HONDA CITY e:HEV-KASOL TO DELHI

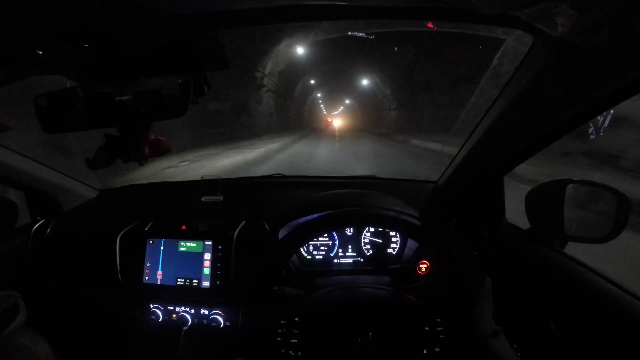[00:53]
कितनी जा ली हमने ऑलमोस्ट 50 किलोमीटर चला ली 40 का एवरेज दे रही है अभी 40 का एवरेज
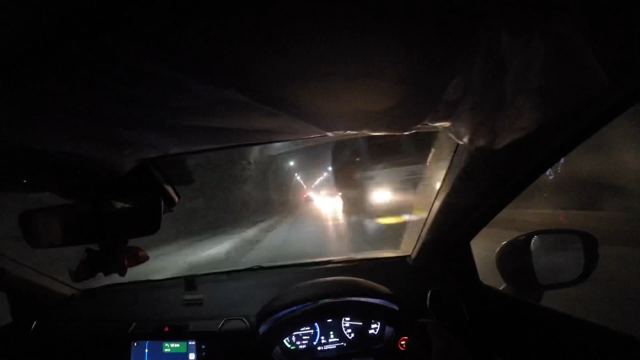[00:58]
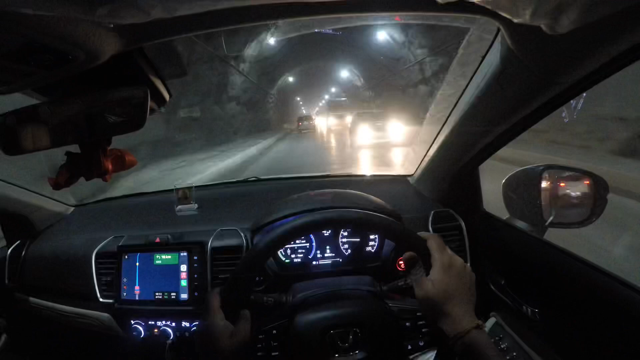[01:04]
हाँ ये भी मस्त लग रही है अटल टनल जैसी कोई टनल है ये पता नहीं NH3 है ये मंडी वाला मंडी का जा रहे हैं हाँ के बीच में गाड़ी रोड रोकना अलाउड नहीं होता उसे खराब हो गई थी की गाड़ी
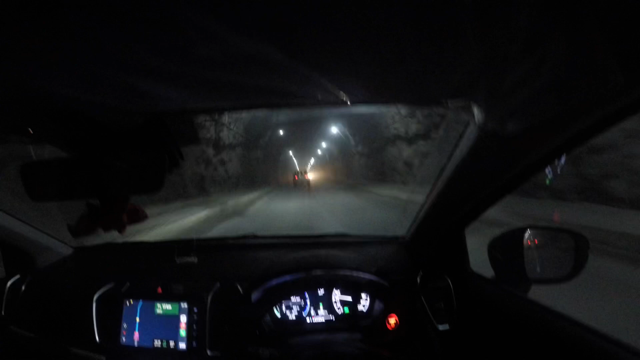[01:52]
बहुत ही क्रेजी है NH3 तो पहाड़ों में शिमला मनाली कहाँ जा रहा है कहाँ जा रहा है NH3 वही आपका NH3 जो कनेक्ट कर रहा है सीधा मनाली फिर आगे रोहतांग पास होता जाएगा बहुत ही ये हो गई थी 5-6 किलोमीटर लंबी टनल हो गई
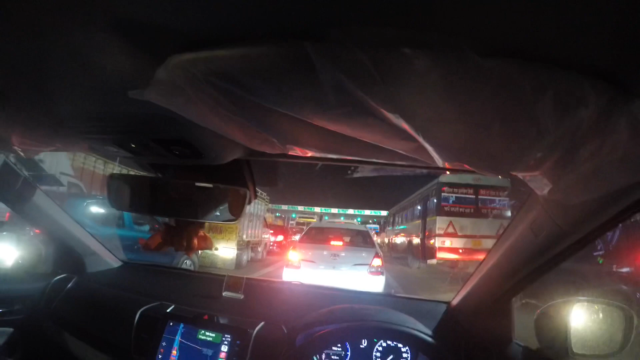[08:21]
अभी तक ने कितने चला लिए, 477 किलोमीटर चला लिए, उसमें इसकी एवरेज है 19.8 और रिफ्यूलिंग के बाद है इसकी 22 की 185 किलोमीटर की ड्राइव में।
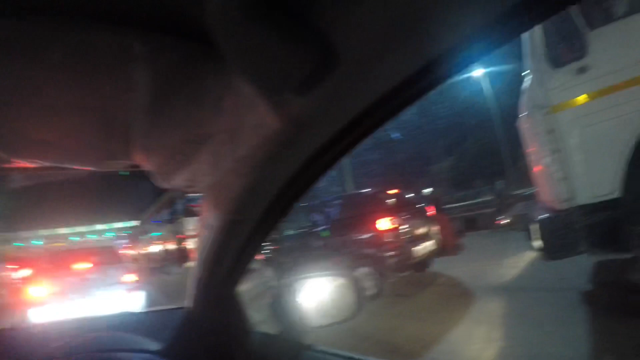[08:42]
तो हम नोएडा पहुंच गए हैं और
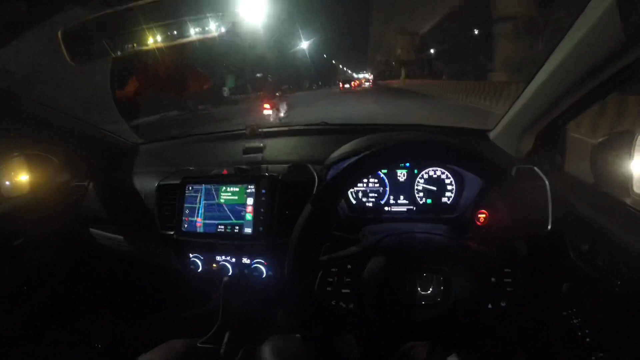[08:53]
20.1 की एवरेज आई है
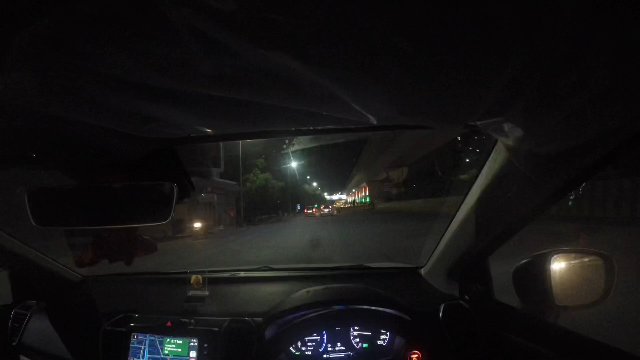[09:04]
फ्रॉम द पास्ट रीफ्यूल और 19.3 की एवरेज आई है जब से हम चले हैं हमारा स्टार्टिंग पॉइंट विच इज 559.3 किलोमीटर्स अवे।